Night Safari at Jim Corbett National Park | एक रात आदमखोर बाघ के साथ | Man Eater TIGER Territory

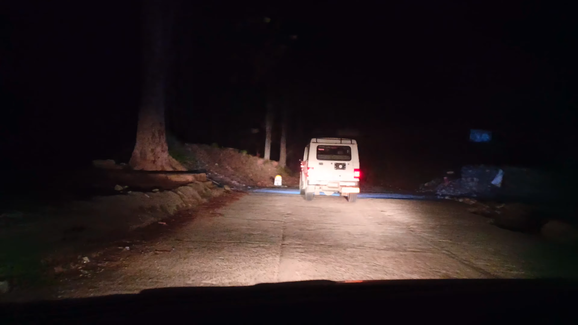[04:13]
यह देख सकते है आप यहां से मोहान श्यक्मेटर में यहां वह वह वहां पर पूल पर जहां पर हुआ है
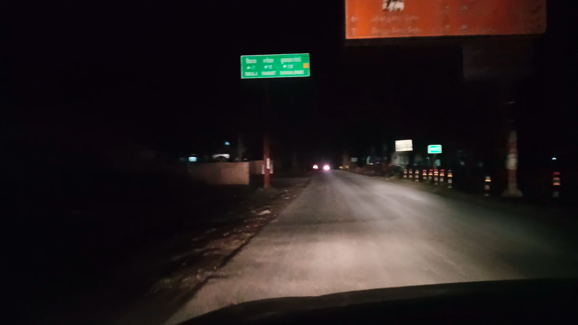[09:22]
यहां पर रहते रहते हैं बाहर से यह देखो टिकाला है यहां से रखो जाते हैं रानी गेट सीधे जाते हैं टिकाला का गेट अगया है यहां से अंदर होगा है
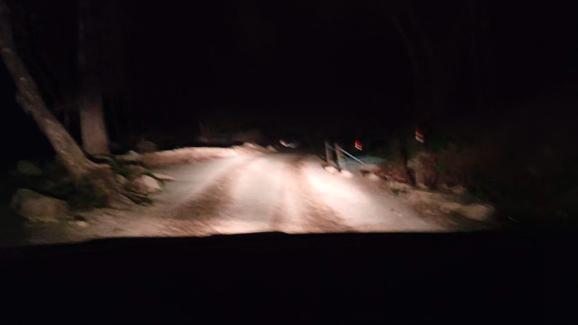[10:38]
यहां पर दिक्कत बहुत है ना यह देखो बागिया है यहां नुक्सान करता है में क्यालते सब
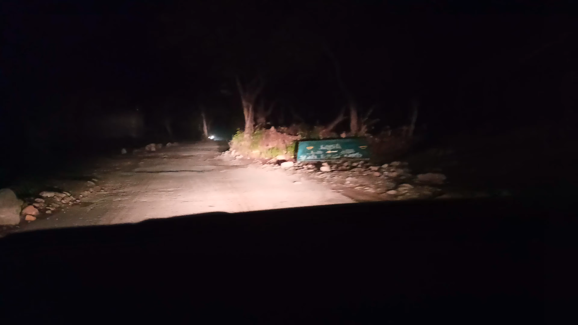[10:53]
आधी फैक रहूंगे तोड़ के फैक रखा नीचे यह देखो पुरा पल्टा दिया हो देखो बोट उत्ता पड़ा हो गाइस यह देख सकते हैं देखो सामने वाला भी प्रैक द अब हो गया है तो
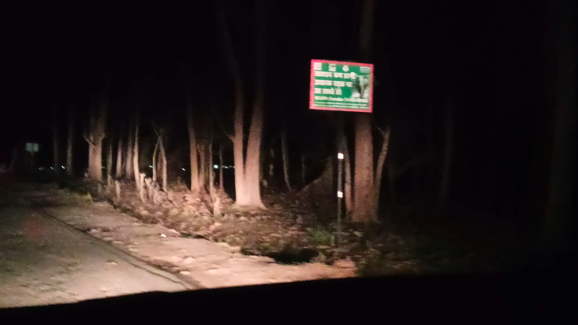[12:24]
ब अधिर के चलते हैं वैसी इसी लोग चलने देगो चानवा धुक लिए रहे है कि अधर जाने क्लिए थांव जाने क्लिए तशकरी करो नहींद हुए रहे हैं आप से इतने रात हो गया है अधरा इतना हो गया नहीं पर इसी अंधिर में हम चले आ एक
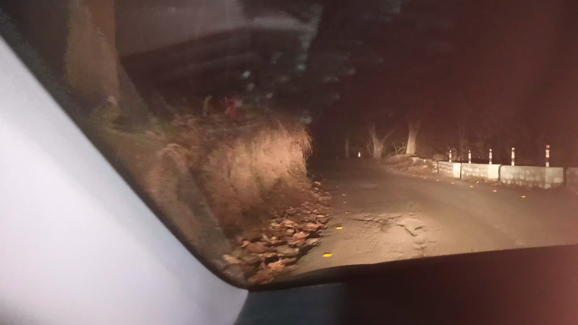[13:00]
जनुका लिए हुआ है � अभी तक ना कॉई भाग दिखां У कृट अपर अब यह देखो यह हैं यहां बर्ट को यह hos बहुत करें हैं यह
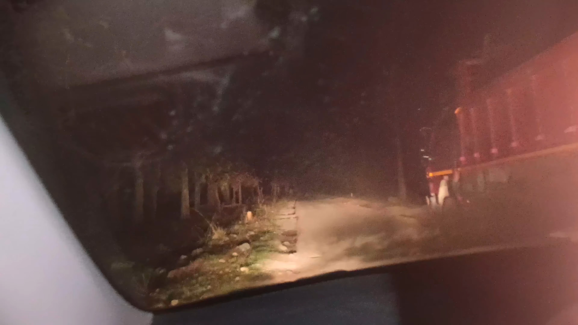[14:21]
से बाद नी निकलना है गाड़ी के अंदर तो फाइनली देखो गैस हम मुहान पर पहुच चुके हैं बस सो मीटर आगे जाके मुहानी है अब तो अभी इंतिजार करते हैं आज हम जानवर होगा फिर कि इस गाड़ी को जाने देते ना अगर जानव